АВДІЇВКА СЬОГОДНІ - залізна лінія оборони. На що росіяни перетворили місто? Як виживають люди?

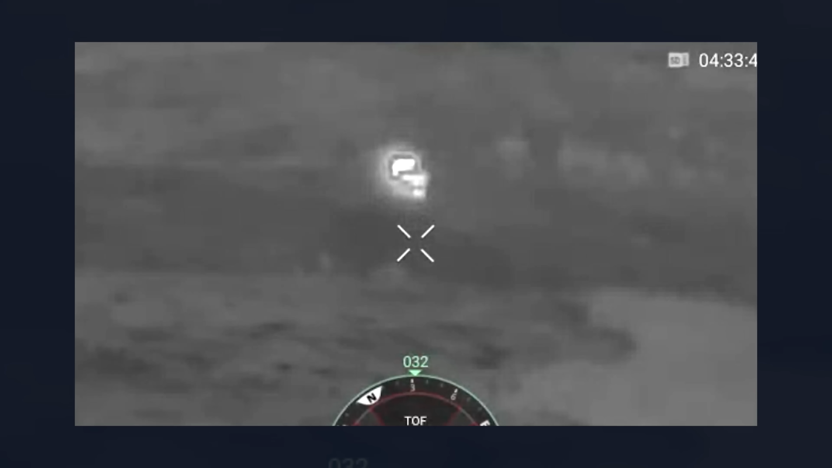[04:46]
Омега виходить на відкриту вогневу і знищує техніку з джавеліна.